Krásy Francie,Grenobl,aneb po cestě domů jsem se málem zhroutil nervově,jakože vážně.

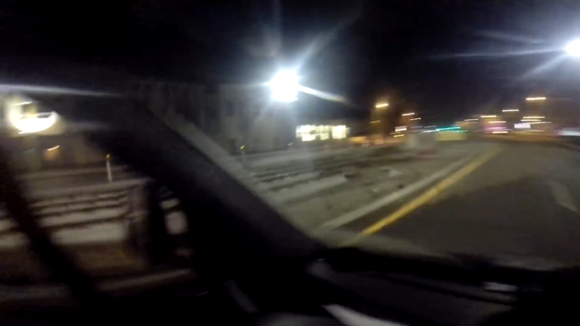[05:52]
Tady se staví koleje, tramvaje, nebo co, vole. No nic, jako zadám si druhé město, které má být Belfort.
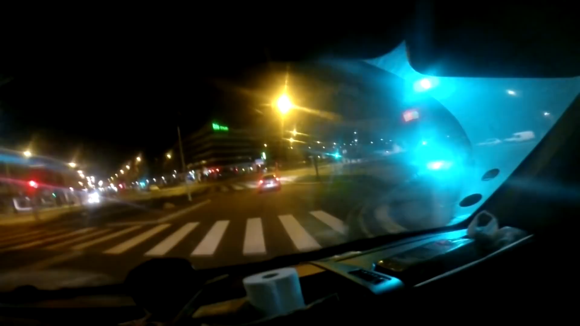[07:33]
Fakt jak z dětského hřiště, tak to mají v Holandsku a tohle je ale úplně miniaturní.